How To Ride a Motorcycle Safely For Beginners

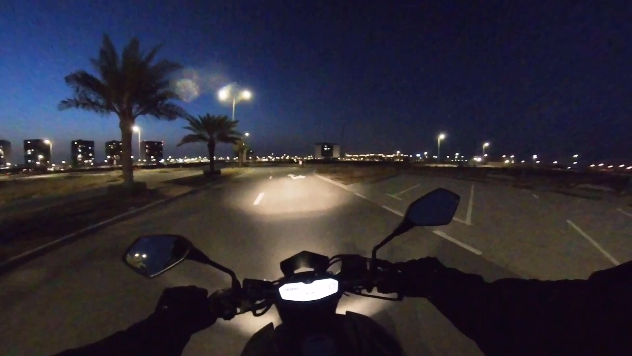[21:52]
So we're gonna continue practicing that again and again and again until you find the uh Until you get the hang of it actually So again leave the brakes and slowly disengage the clutch see the bike started moving You can keep pressing it's a half a price that's fine but